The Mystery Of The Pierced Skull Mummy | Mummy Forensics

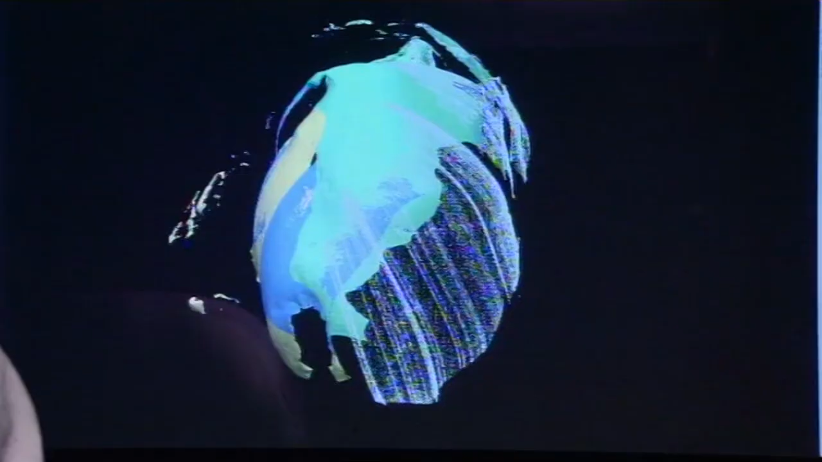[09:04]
The beam and receptor are so precise, the model they generate is accurate to within 20 microns,